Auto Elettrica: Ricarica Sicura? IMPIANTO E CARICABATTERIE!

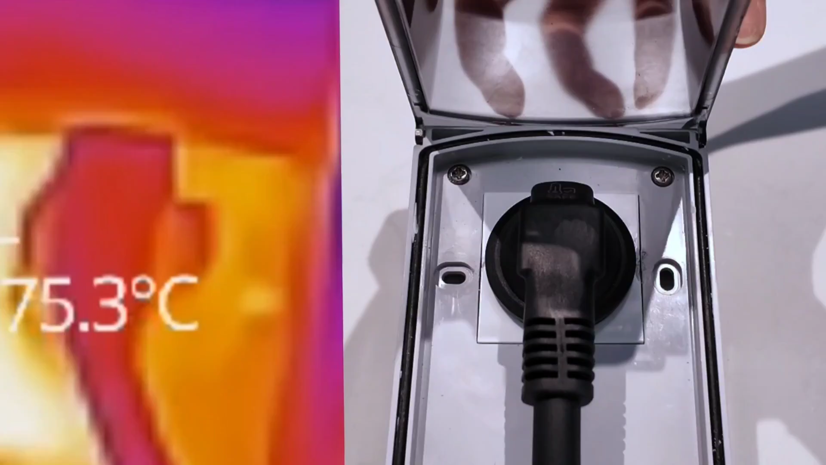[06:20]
lui arriva a 70 gradi ok 70 75 gradi più o meno lui cosa fa fa partire il sensore